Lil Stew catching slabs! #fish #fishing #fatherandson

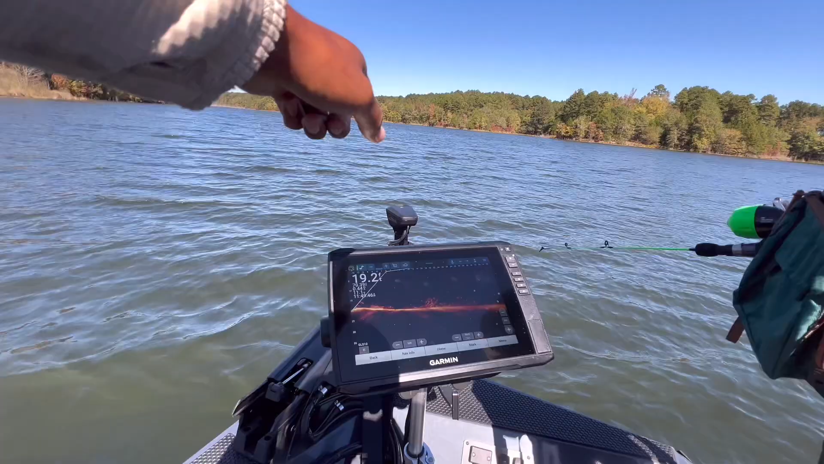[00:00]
with the arrow pointing, that's where you throw it, okay? Okay. All right, come on here. That's good cast, good cast. Let it sink down, sink down. All right, push the button. Drop back down there again. All right, right there. Hit it, go, Seth. Hit him, Seth. Hold him, Seth. Not too fast. Get him up there, son.